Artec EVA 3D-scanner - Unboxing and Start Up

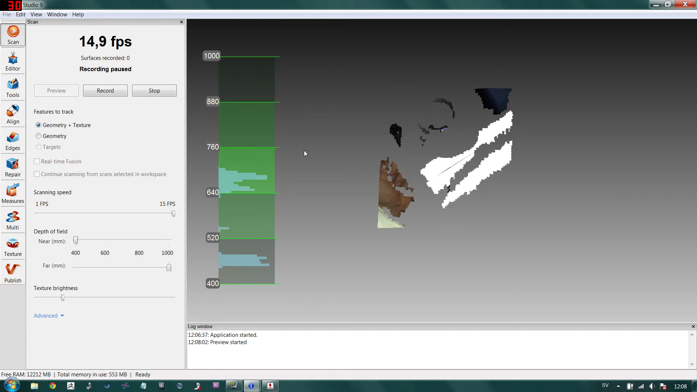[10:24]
it's a lot it's very quick
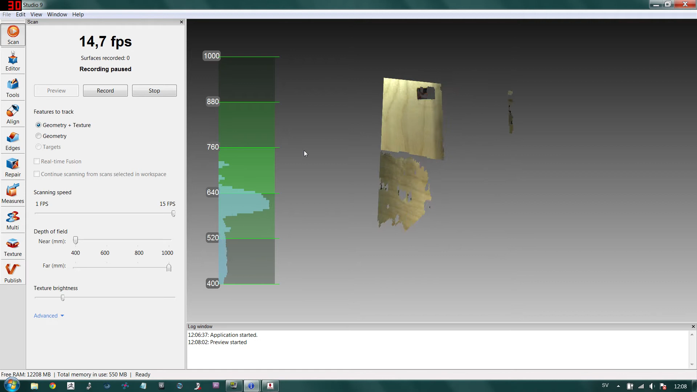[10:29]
and on the screen you can see the preview the preview so what we're actually doing now is to scan my Make-A-Bot over here
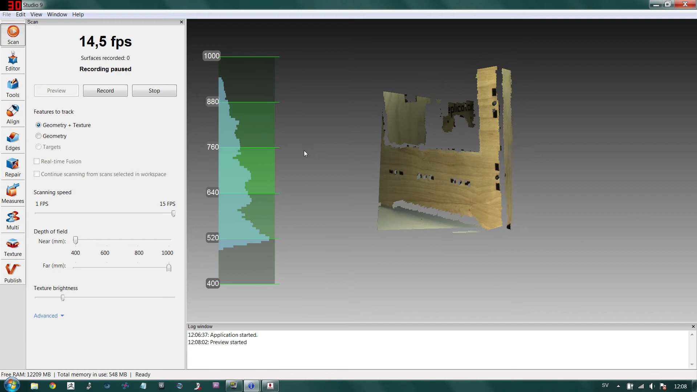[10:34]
so we have the preview you can see on the bar on the left side you have a range indicator so when I'm going closer
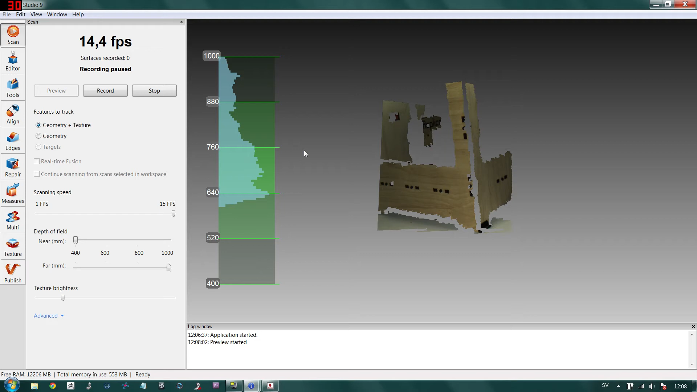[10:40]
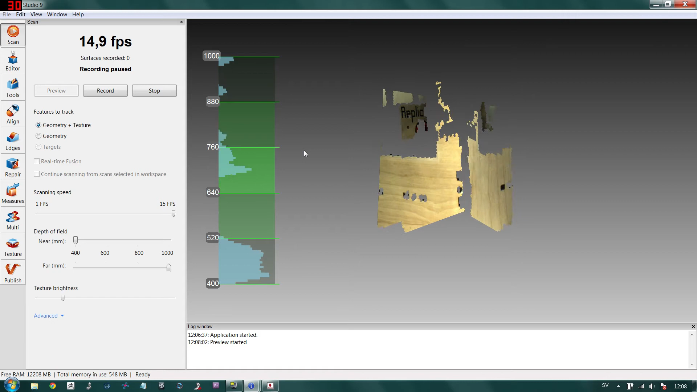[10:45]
you won't really get any data but when I'm moving back you will have good data so you want to stay in the in the mid
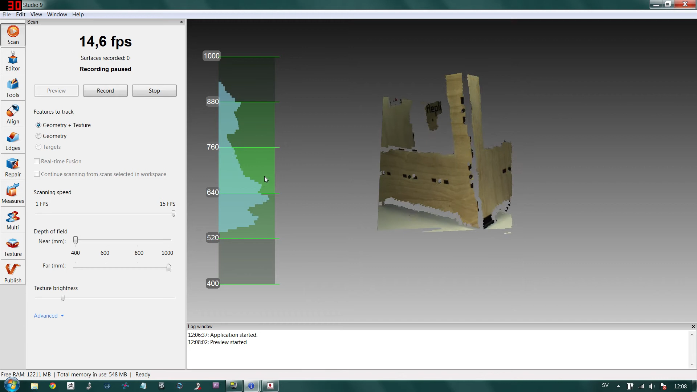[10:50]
region so I can now click on the scan bottom again on the back side
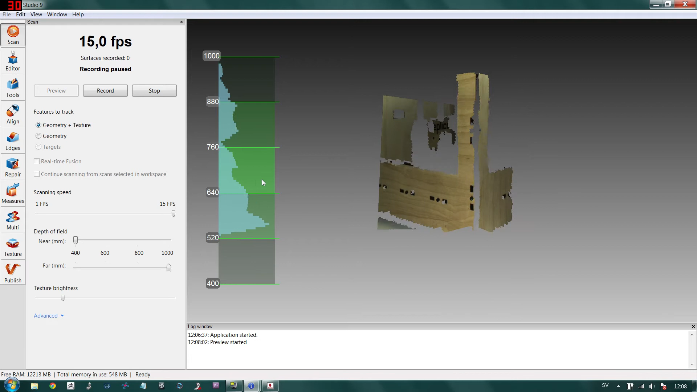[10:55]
and we'll start scanning so in this scan mode we're actually reading in several frames
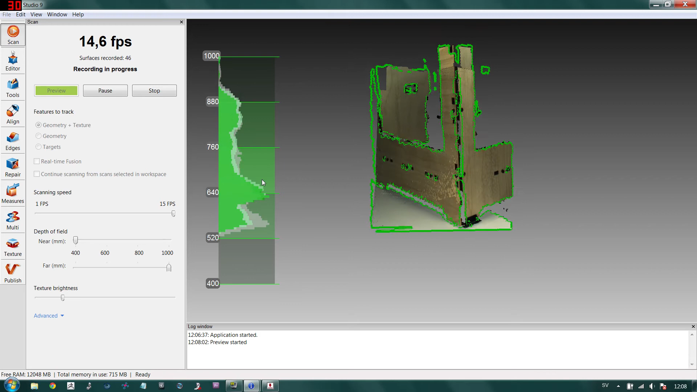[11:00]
each second but we're not creating a mesh
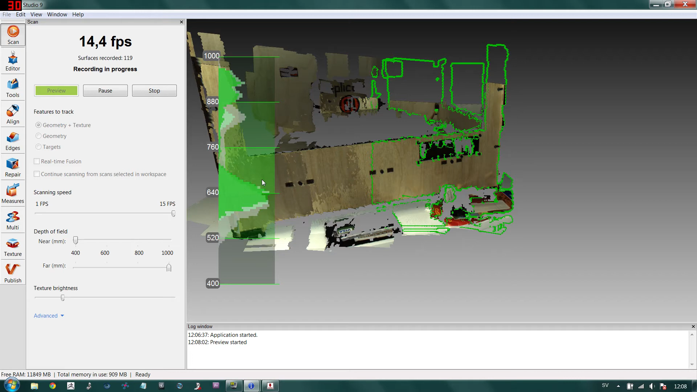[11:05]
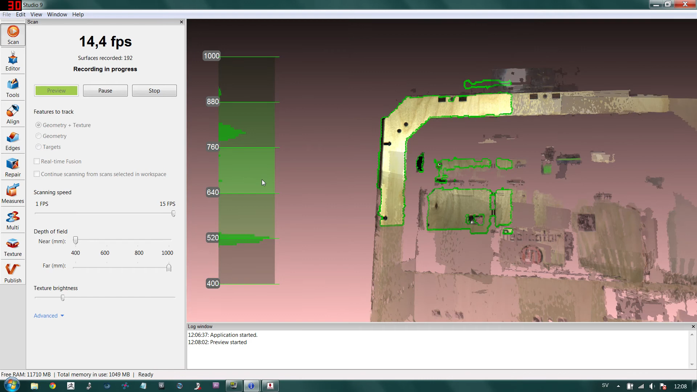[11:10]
let's keep scanning here I have some
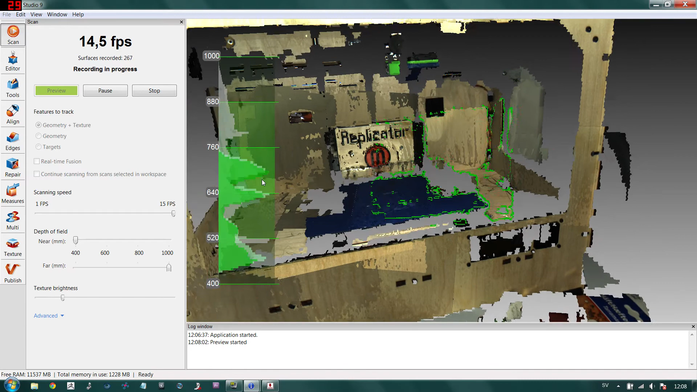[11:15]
glass inside of this box so that's quite difficult to scan
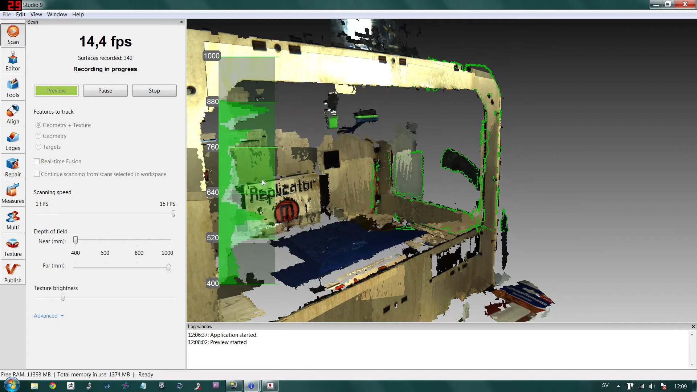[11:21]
but you see how I move around and always try to have some some files in range to be able to track on
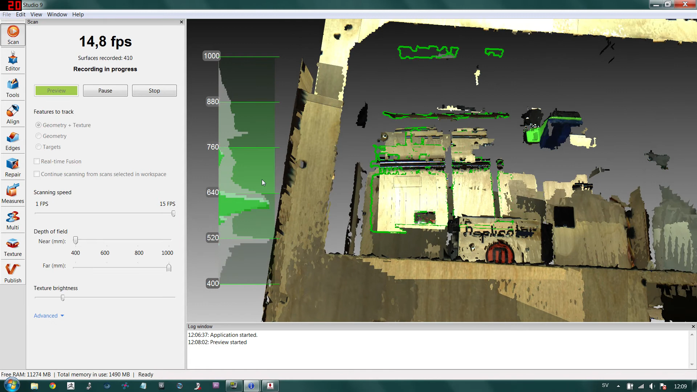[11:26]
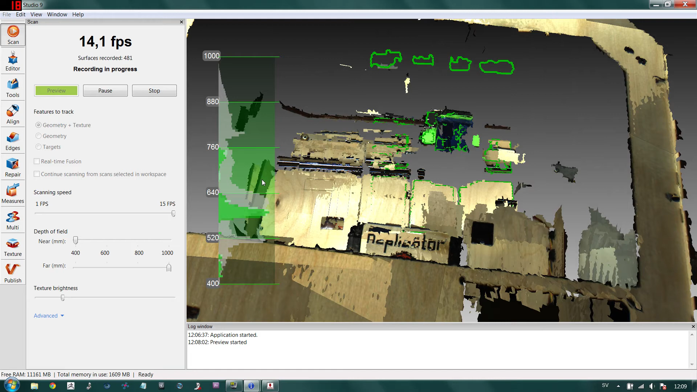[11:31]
ok so let's let's stop there and click on the stop button again
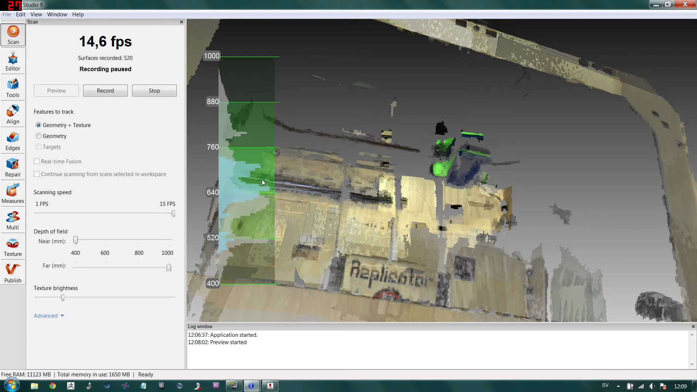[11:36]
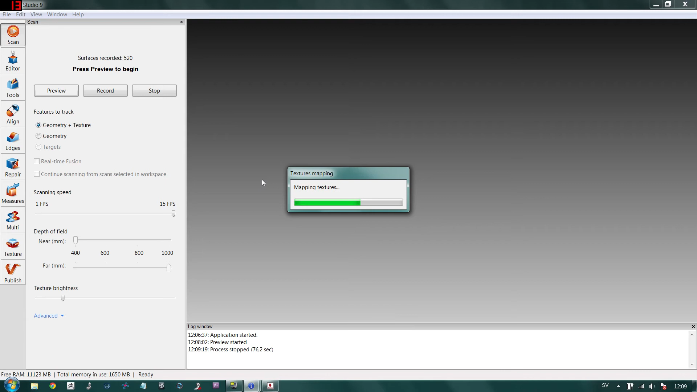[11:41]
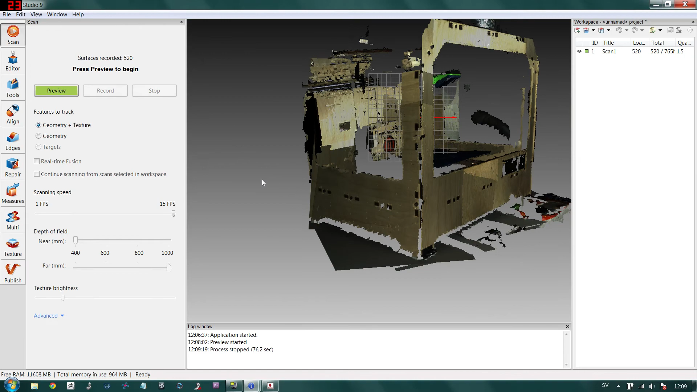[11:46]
and there we have it so here is the 3D model we're actually it's a bunch of frames as you can see so this scanner is
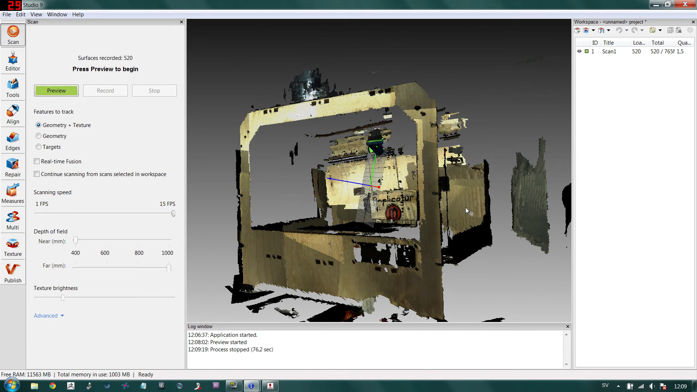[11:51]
is scanning frames
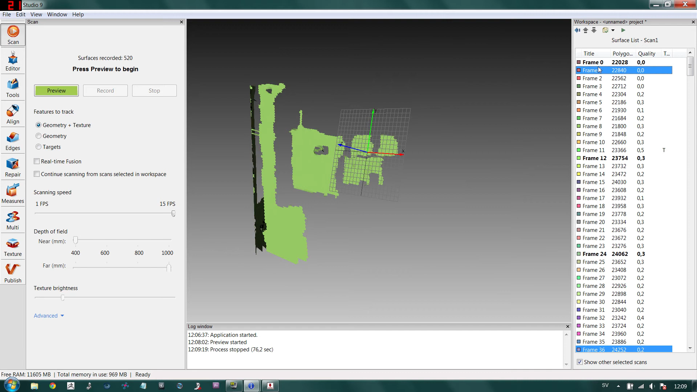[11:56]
basically so this is how you can use it when you want to
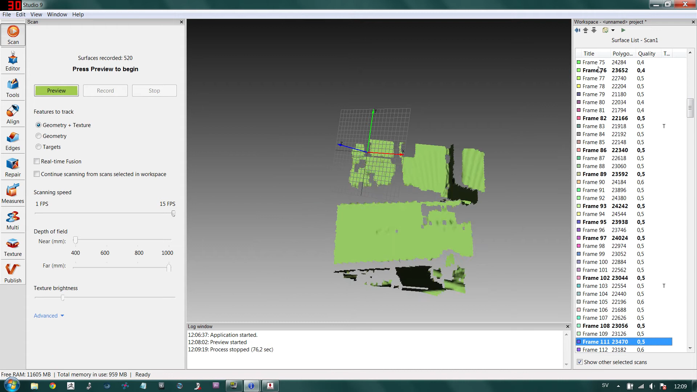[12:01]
want to be able to to track and to film in 3D
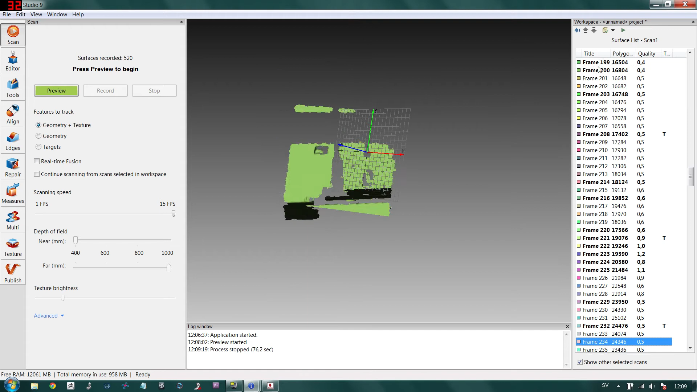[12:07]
but yeah there we have it I will show you another scan mode as well which is called real-time fusion so let's see I will actually lower the frame rates because we're scanning too much basically
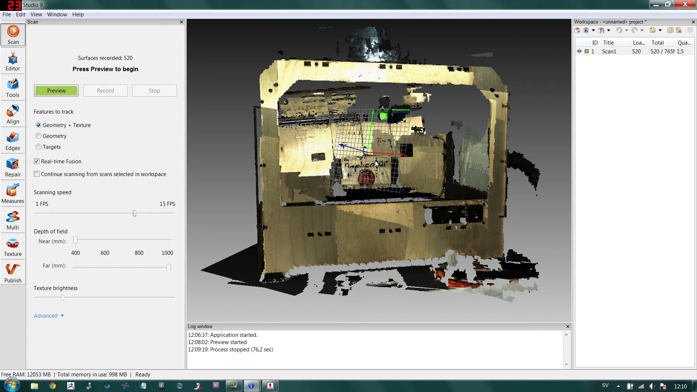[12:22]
yeah so I'll pick up the scanner as you can see I have two bottoms here I have the start scan and the pause and